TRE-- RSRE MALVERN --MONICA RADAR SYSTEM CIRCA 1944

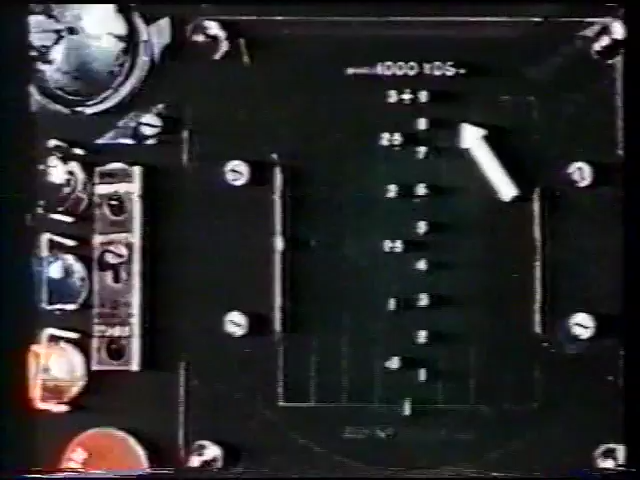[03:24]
the scale to be used is selected by turning the time base switch